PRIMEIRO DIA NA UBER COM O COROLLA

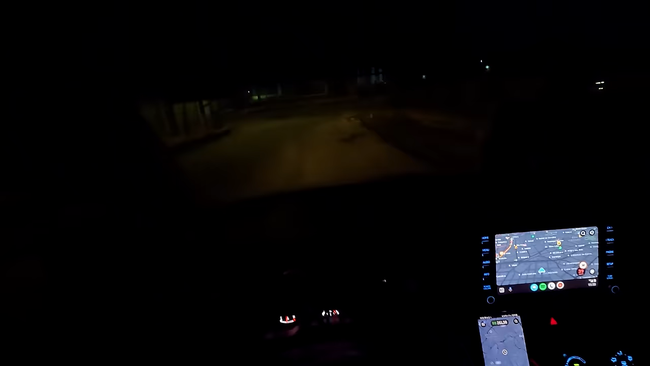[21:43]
Eu só esqueci o nome Da avenida principal, tá pessoal? Mas Faz parte Esquecer das coisas também Faz parte Isso acontece quando você Trabalha muito Ai, ai,
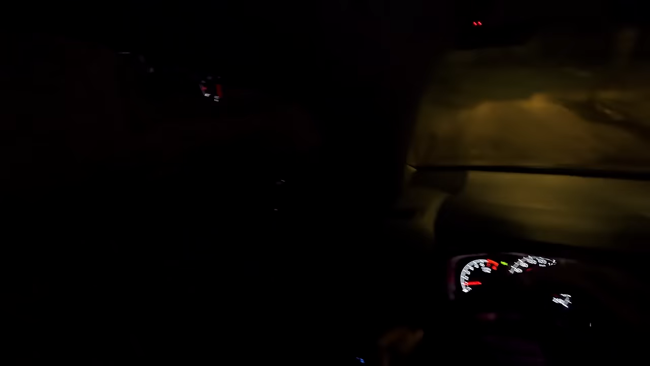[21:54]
velho Descer aqui Isso aí Esqueci o nome Dessa avenida aqui,
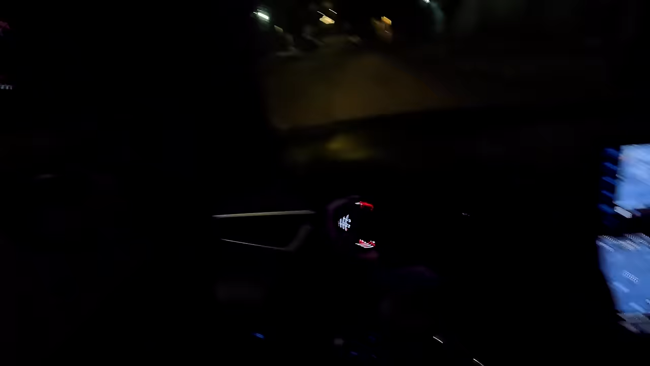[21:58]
cara Sério Vou até olhar na plaquinha ali Tá caindo um comfort aqui